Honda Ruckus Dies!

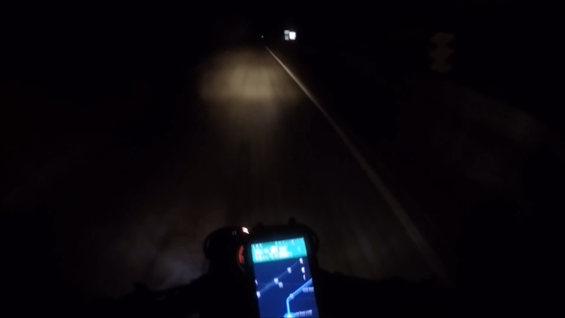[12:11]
uh all right i'm just now entering of oils parish and i don't know if you can see but it's uh really dark out here even with these big ass ruckus headlights uh damn spotlights but as long as i can uh
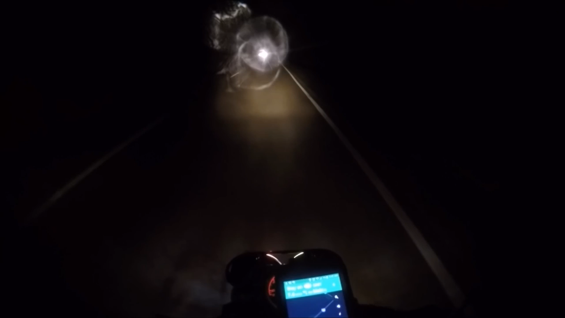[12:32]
get behind the semi truck that's got one headlight out i ought to be fine what's up dude oh damn shit that's some heavy ass wind almost got knocked off
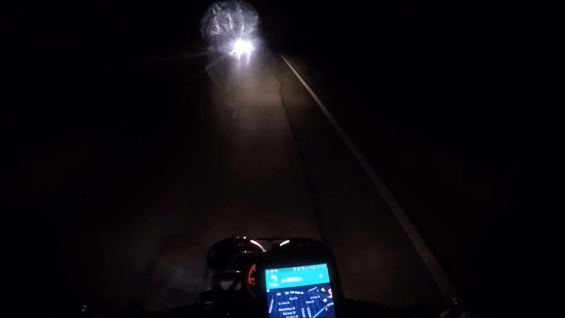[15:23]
i'm like what the is going on here and then i realized what it is i'm really vulnerable and susceptible to a ufo abduction right now it's fucking dark out here and uh i feel really exposed i see some street lights lined up off in the distance like a low-flying ufo and i thought the motherfucker was coming to get me oh my god i just didn't know what to do i was gonna exit stage right into the sugar cane but i didn't didn't think that through and i could have swore
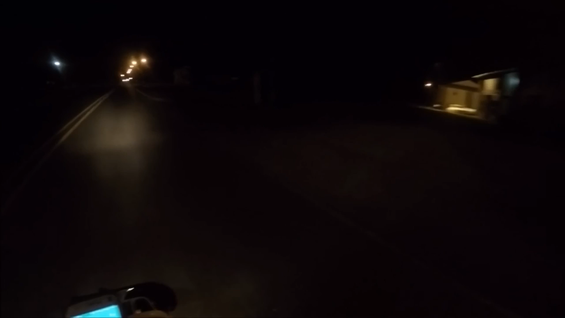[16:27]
maybe the ufo is less likely to pick my ass up in town lisa have people behind me now yay
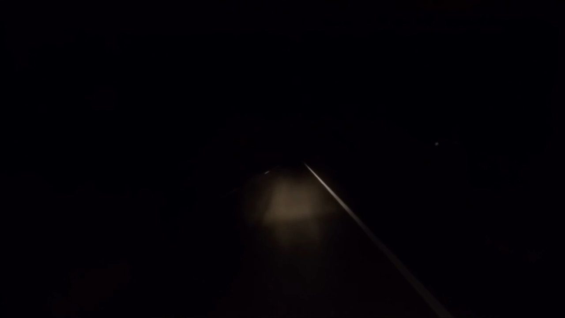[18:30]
with my human eye but there is like a streak in the air right there it's it's just weird i don't know that's a big ass fucking tower holy shit i hope it's still there it gets a little brighter i'm gonna try to get another another video of it
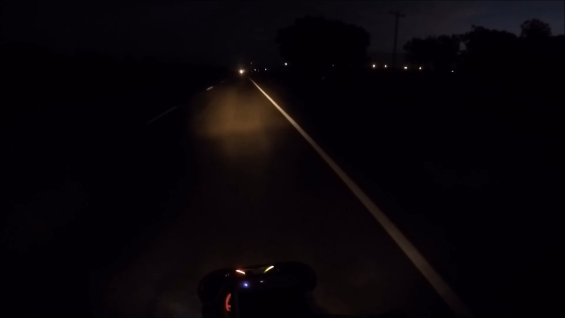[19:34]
and a couple of uh strategically placed oak trees they were framed up really nicely and there was like this fine like mist over the over the flatland with the sun coming up in the background i don't know if you can see that or not but it is